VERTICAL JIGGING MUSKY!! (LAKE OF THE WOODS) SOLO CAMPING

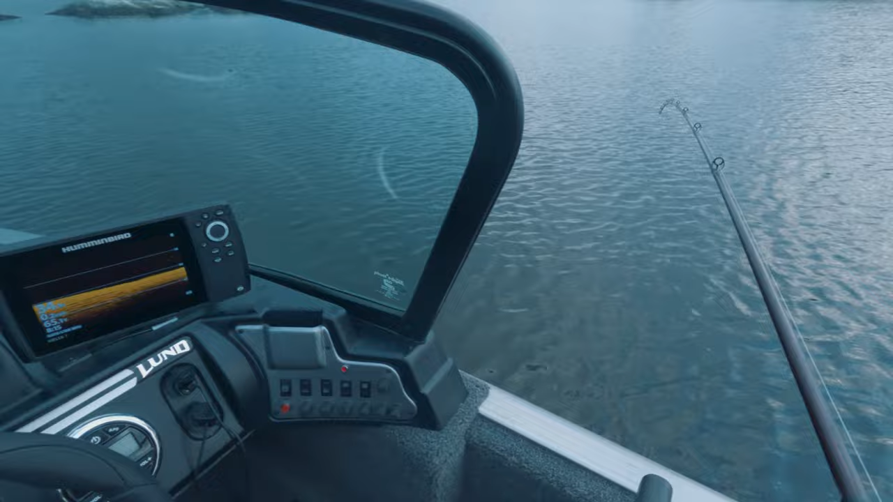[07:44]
How does he keep missing it?
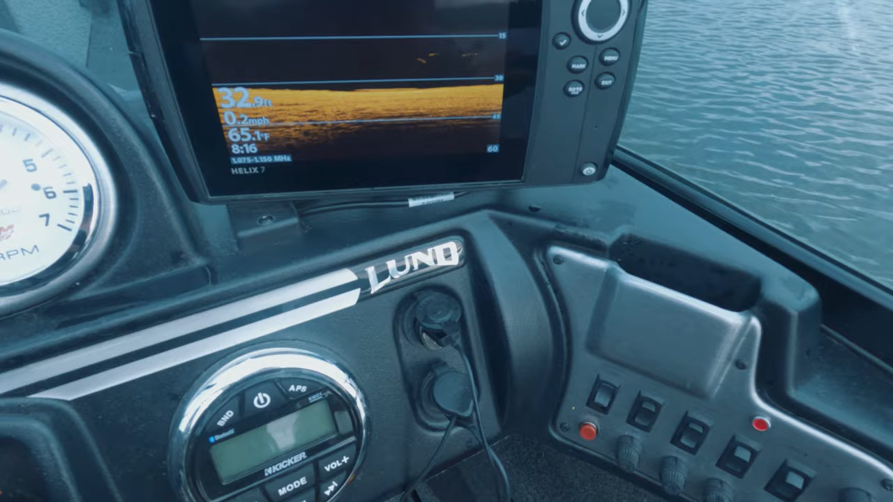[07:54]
On screen: depth 32.9 ft, water 65.1°F, speed 0.2 mph
I don't get it. Okay, he's under me again. These are sharp hooks. Like, I just made sure.
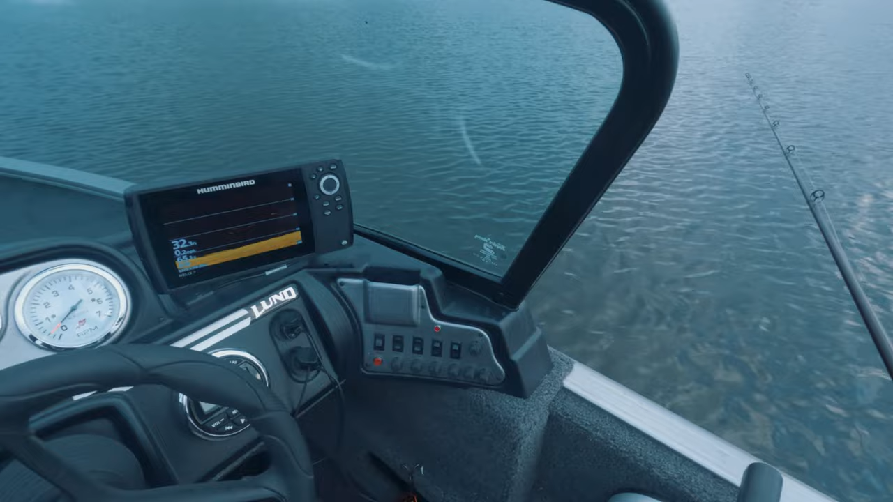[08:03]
He's playing hardball. I kind of got the shakes going on right now. He's been playing too long. Under me again. Oh, I don't understand this fish. Like, how does it keep hitting me and